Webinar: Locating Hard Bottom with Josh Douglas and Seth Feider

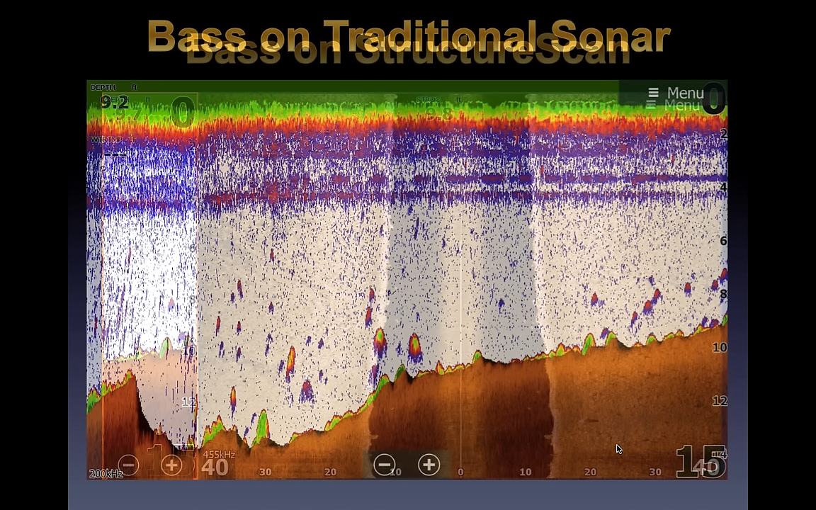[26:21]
the rock a lot of times doing electronics training i can't express it enough if you see white underneath something if it's not connected to the bottom that's a fish you know and and as long as you're looking as long as you're using your mapping and you're you're using your nose to stiff them out you're around bass and those are the fish that you need to be able to catch bass on structure scan same type of deal here you can see them you can't see them in the sonar image so good but you can definitely see them in the structure scan image i see a boulder that was split in half and i can see a several bass that are scattered throughout that picture uh we're only in 10 feet of water and i can see them there's an environment and if
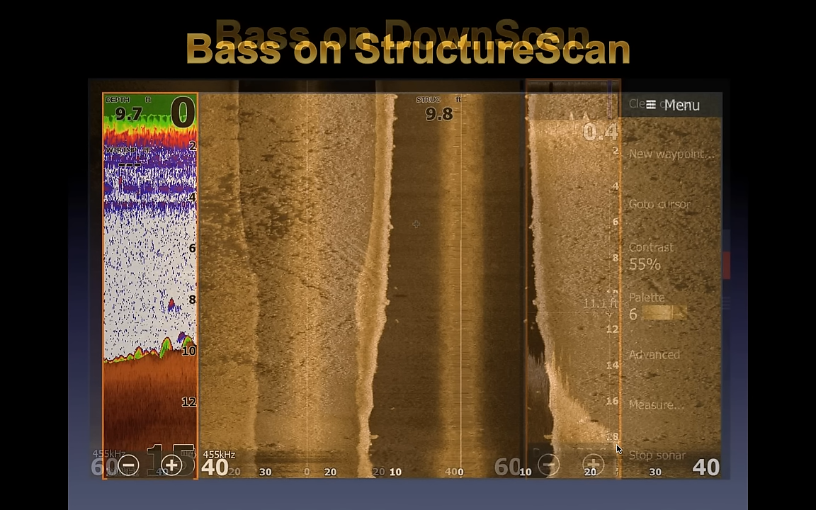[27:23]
a trained eye and sometimes even with the trained eye you just ain't going to see it with all the shadowing from the rock and all that different stuff to be able to tell that there was a fish you know 30 feet off to the left of the boat but in this situation these ones are right underneath the boat and and i bet you i turn around do another swoop 20 yards off the other side and get that same kind of image back and those are the type areas come term to time that i want to make sure i'm spending my time and catching those fish
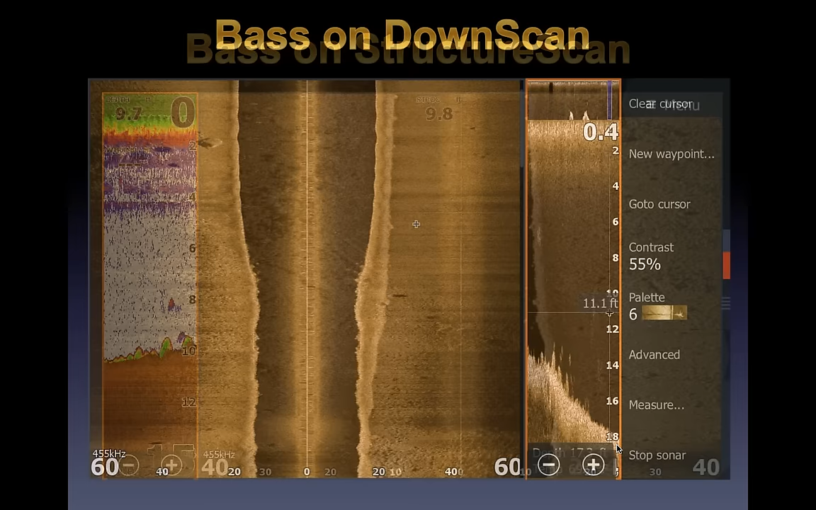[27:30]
downscan same deal with downscan this is one of those we talked about this a little bit in our last webinar on smallmouth fishing transition lines can be hugely important sometimes it's not just about the rocks or that hard bottom bears but that transition line and here you can see kind of an edge of a of a little rock transition and they are like literally right where they're supposed to be right where bass master magazine tells you they should be right where
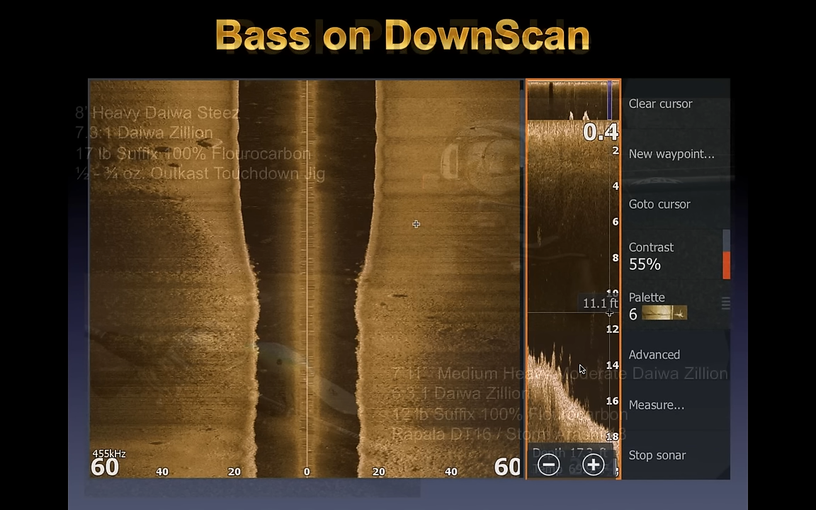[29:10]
mixed you know i guess would be rock or whatever it was that the foundation was made out of and that little rough spots is where those fish would really like to hang out and you can on downscan you can see that a whole heck of a lot better than you can on structure scan on structure scan they look like big boxes you know they pop out you want to use that to find them and